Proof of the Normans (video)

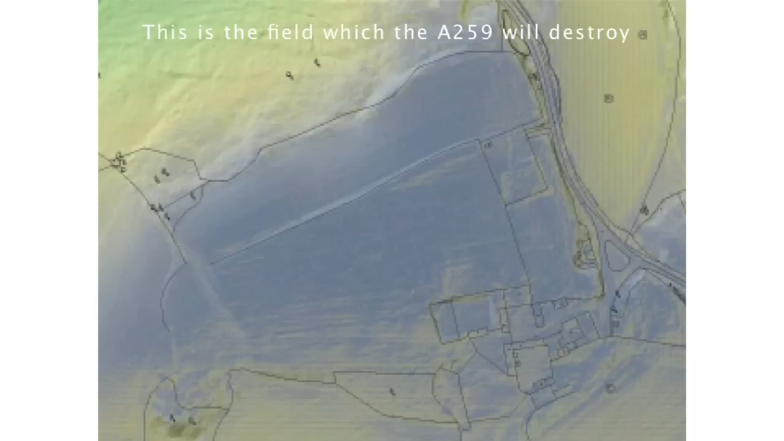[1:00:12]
The colours indicate height. Blue is the highest. Clearly visible are the three defensive ditches at the upper Norman camp.
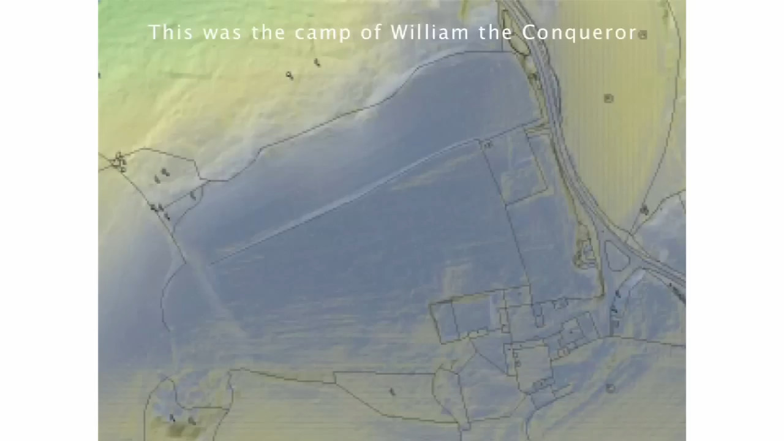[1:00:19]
If you know what you're looking at, and I will show you. One ditch runs straight across there, parallel to this ditch. It's plainly obvious because it's right in front of an earthworks. But there's another ditch. That one there. There's a ditch here. Ditch there. There is a third ditch here. Which runs around here. Down here. And down there. There are parallel ditches in here. And parallel ditches in there.
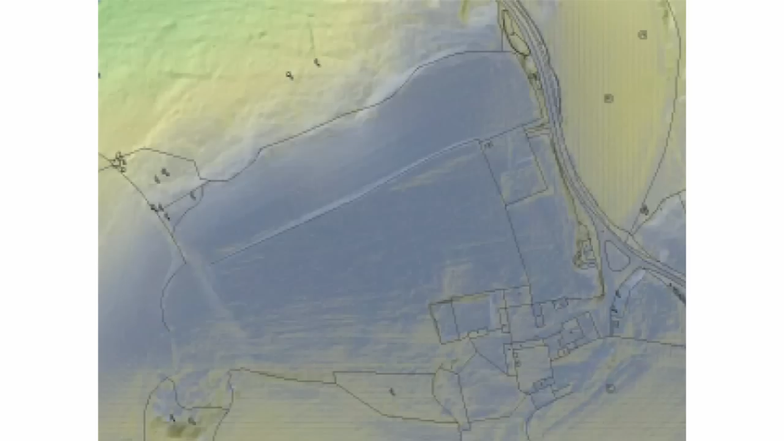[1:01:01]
It was quite a big defensive operation. They were there for some time and they got it together. There are also post holes along the front of the earthworks. And masses of medieval nails around the earthworks. Confirming the presence, in our view, of a large fence. And we have the defensive ditches for the very first Norman Ford.
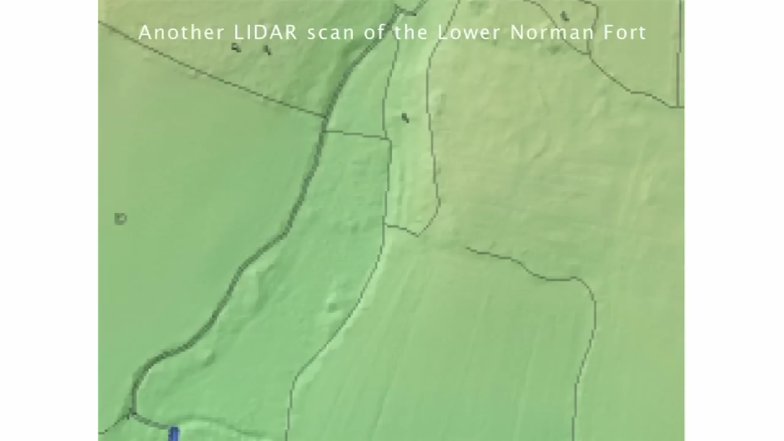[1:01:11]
I mean, you're working with very marginal information here. But you can see, this is the ditch that runs around here. But it's visible.
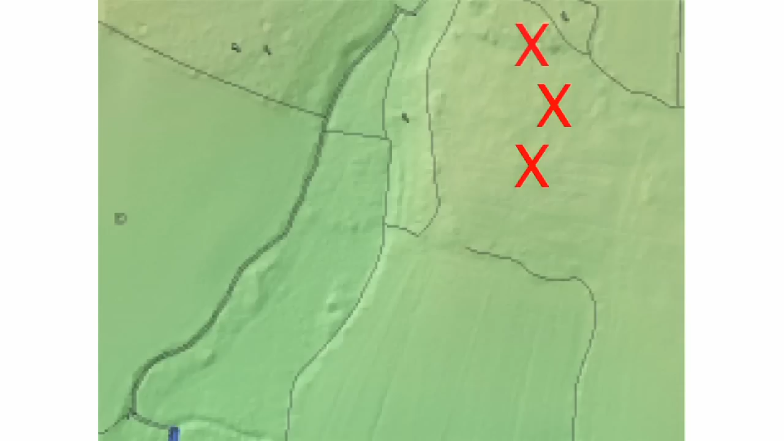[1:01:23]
We know it's there now. The inspector, 1998 public inquiry, was told there was nothing here. We now know he was badly advised.
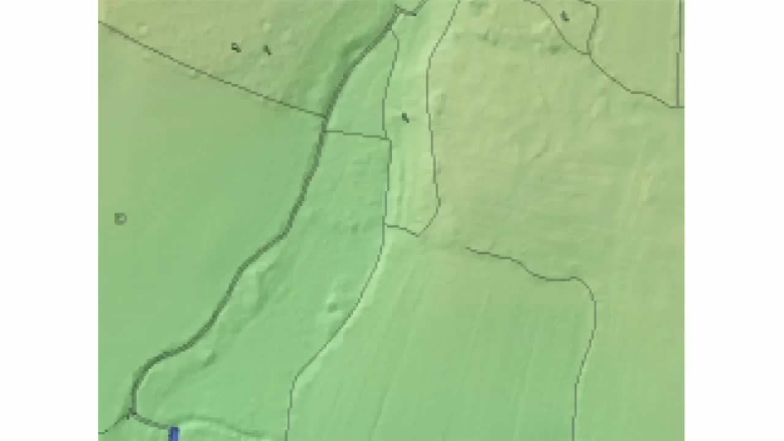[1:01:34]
Here are the post holes and ditches of the top four site, which we found in 1998.